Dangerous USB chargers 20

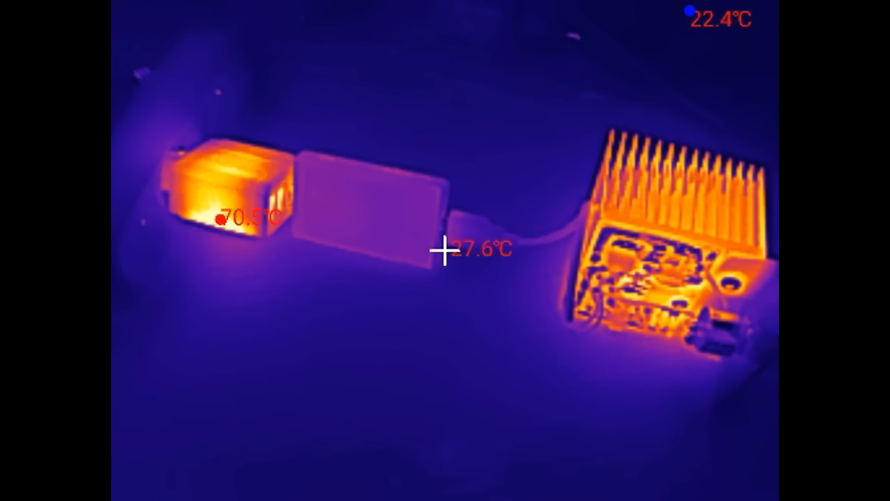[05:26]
And of course some thermal imaging. 73 degree.
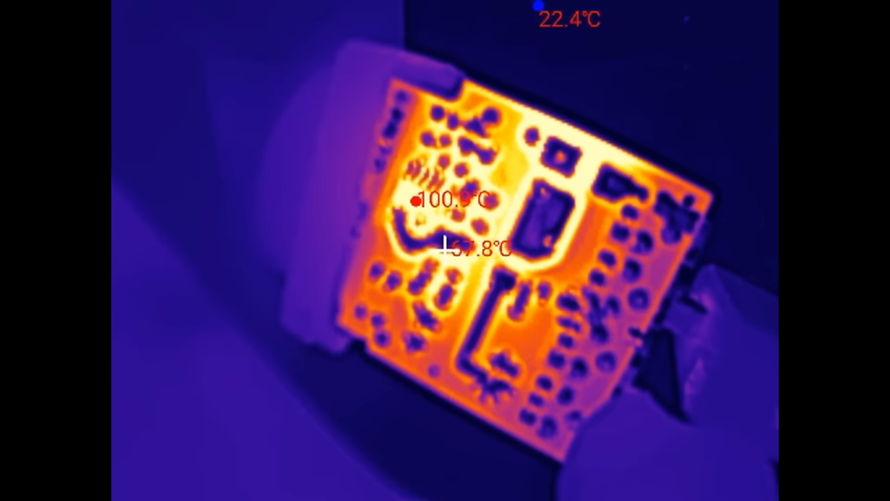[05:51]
And the chip is 103 degrees Celsius.
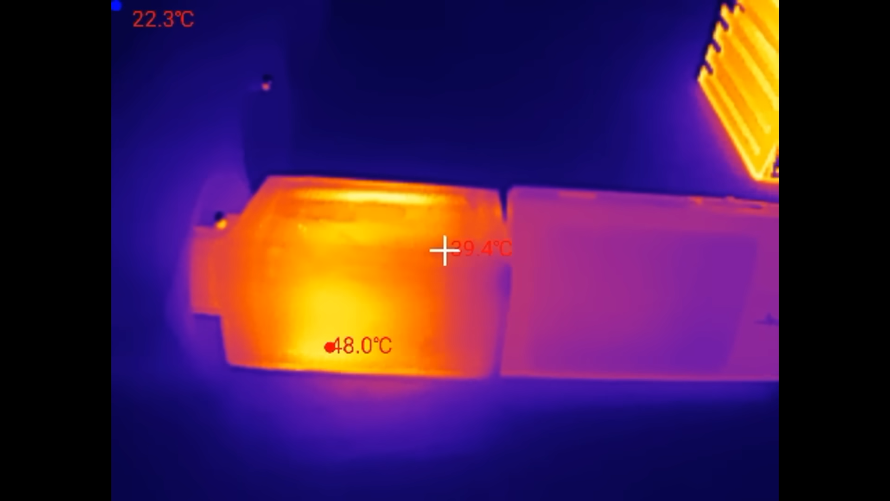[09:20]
On the outside it's actually significantly less hot than the other one.
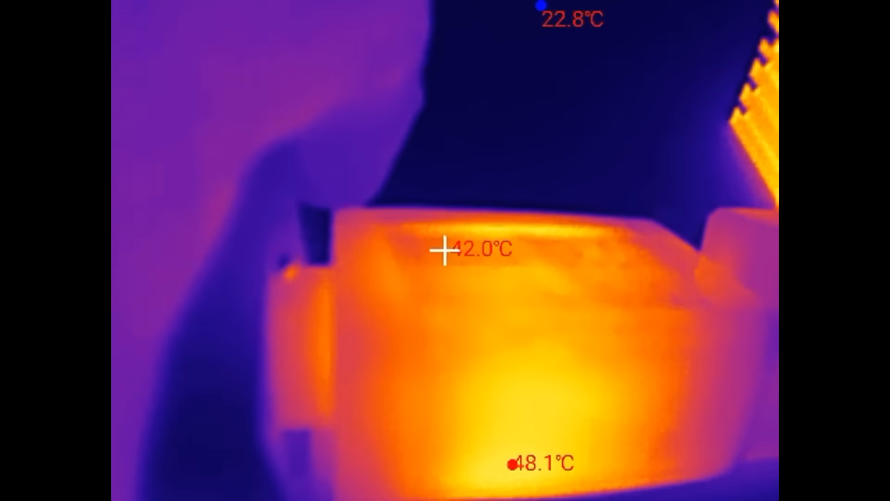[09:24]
On screen: max 48.1°C, min 22.8°C
And the other side of it. Well, this one is a bit hotter, 68 degrees Celsius.
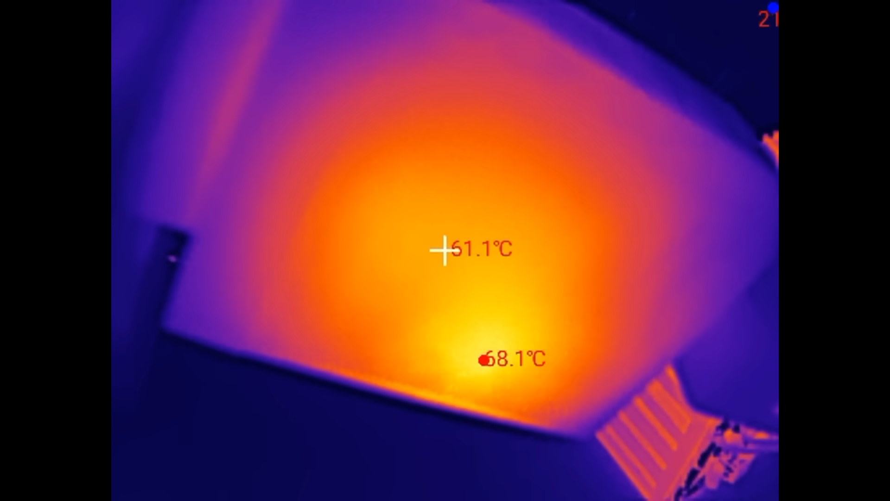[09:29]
What if we unwrap it?
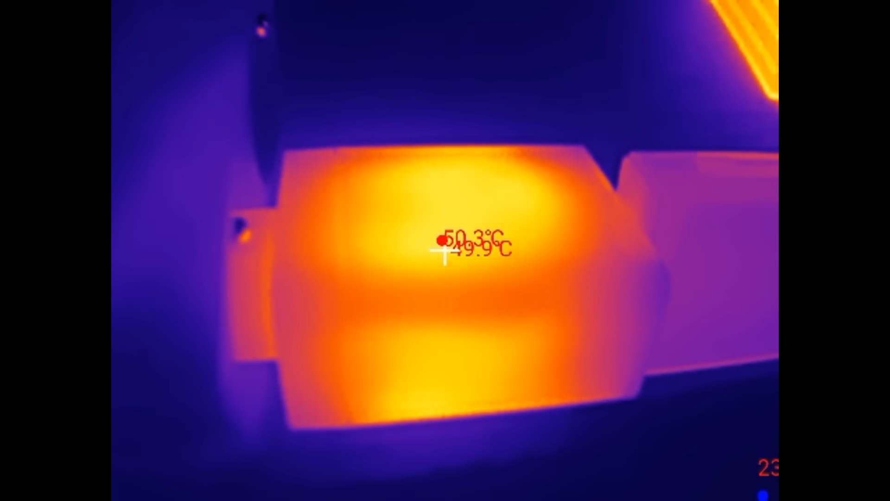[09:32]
It's actually hotter now. Not much difference actually.